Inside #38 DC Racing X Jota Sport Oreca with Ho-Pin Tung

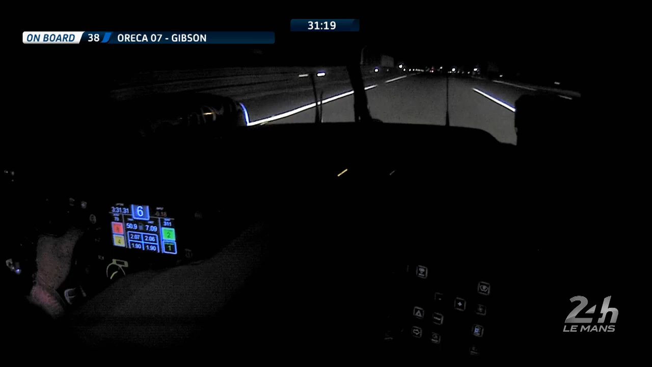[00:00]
look at the steering wheel 331 in the top left that's the lap time and the top right flashing that's how much quicker 0.18.13 of a second six in the middle that's the gear and then